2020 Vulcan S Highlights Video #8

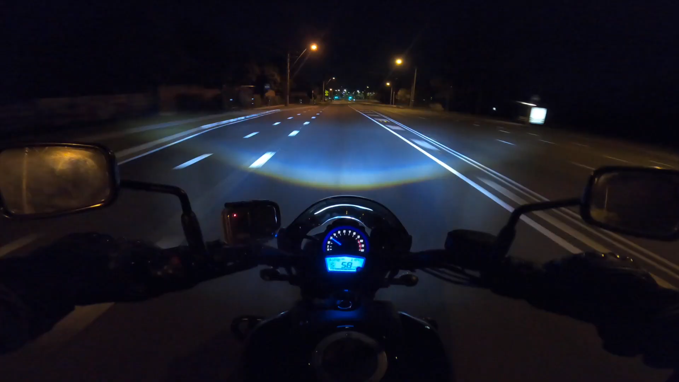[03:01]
Cheers! Cheers! OK! Well, it's 10 to 1 in the morning. I had an hour of sleep, woke up and was itching to go for a ride so here I am. I have Victoria Point shops and I'll be turning left up ahead here. It's 19 degrees right now,